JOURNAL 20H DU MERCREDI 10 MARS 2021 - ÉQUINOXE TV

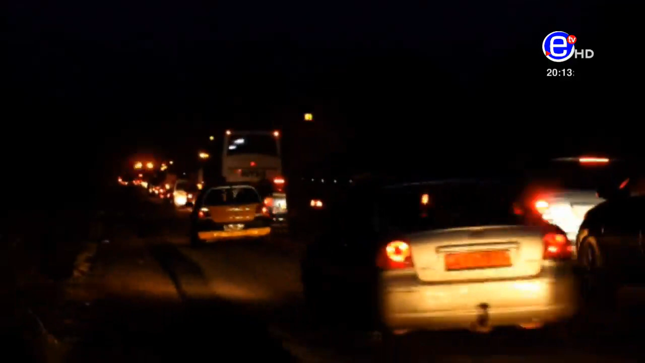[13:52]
des usagers passent des heures sur place sans bouger d'un pouce causant ainsi des retards sur les arrivées à destination des voyageurs